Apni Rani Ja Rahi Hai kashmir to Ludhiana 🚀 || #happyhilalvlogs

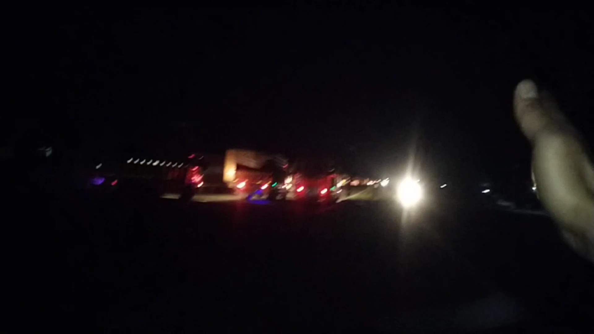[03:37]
तो फिलहाल गाड़ियाँ आपको दिख रही होंगी यहाँ पर, ये सारी गाड़ियाँ जो है रुकी हुई हैं, ठीक है।